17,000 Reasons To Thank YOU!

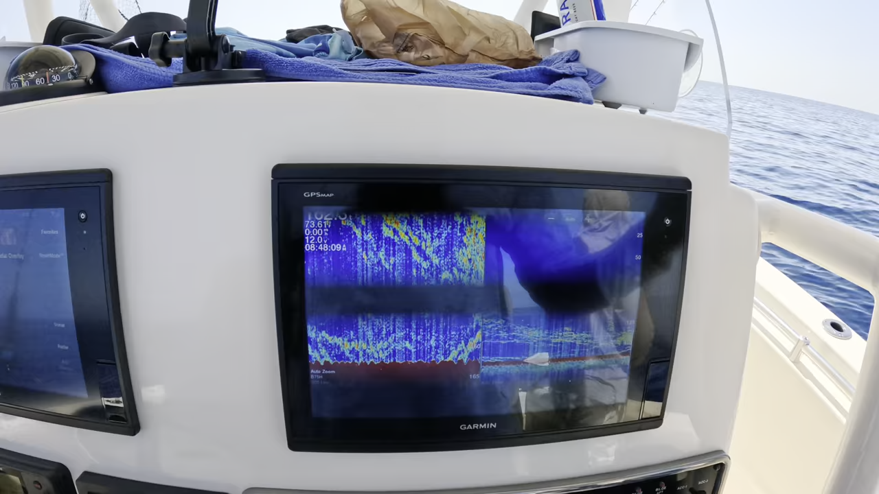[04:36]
So we are in a bunch of fish. A little bit of distortion from the trolling motor.
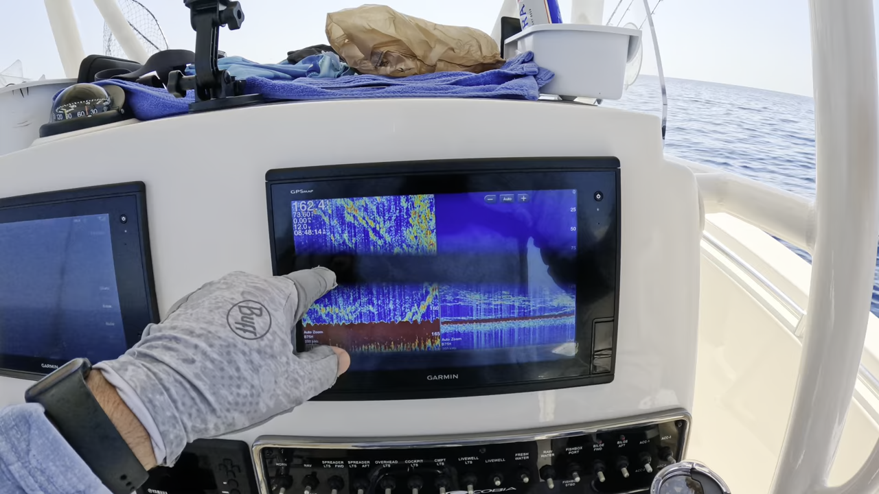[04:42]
We're in 63 feet of water. Grouper, red snapper, tuna.